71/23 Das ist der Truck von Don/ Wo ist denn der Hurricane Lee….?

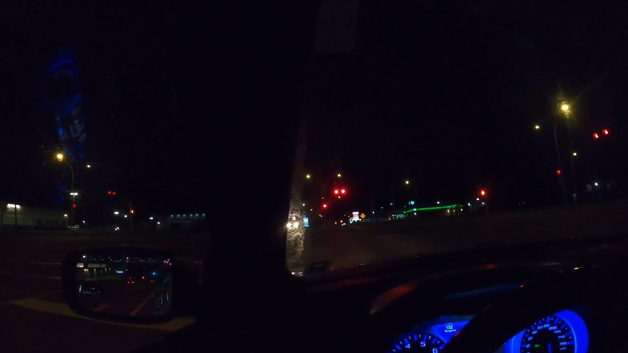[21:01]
Das ist echt tote Hose. Gucken wir mal. Ich melde mich später wieder. Ja, ist nicht ganz so viel Sturm, ne? Zwischendurch schon, aber merkt man nicht. Ich fahre jetzt mal runter zur Waterfront.
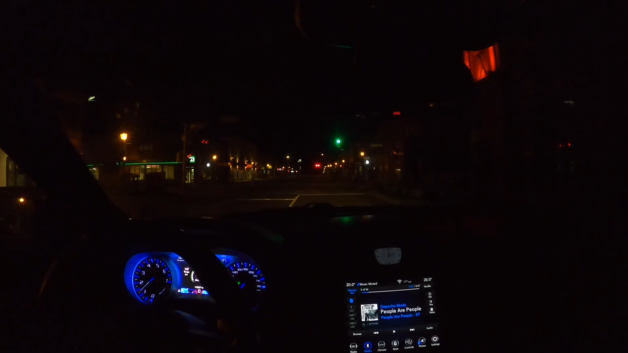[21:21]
Dann steige ich da mal aus und dann gucke ich mal. Oh ja, was ist hier los in Charlottetown? Nichts ist hier los.
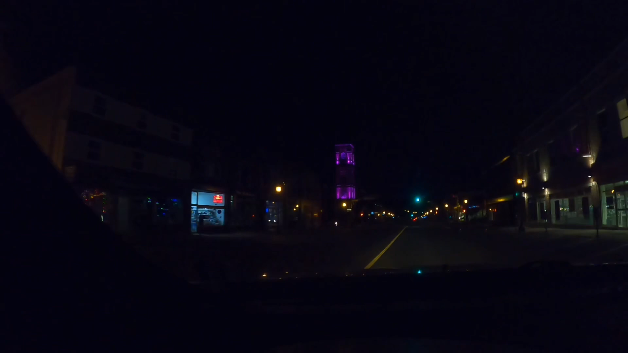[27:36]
gehe gleich ins Bett. Ne? Guck mal, eine beleuchtete Kirche.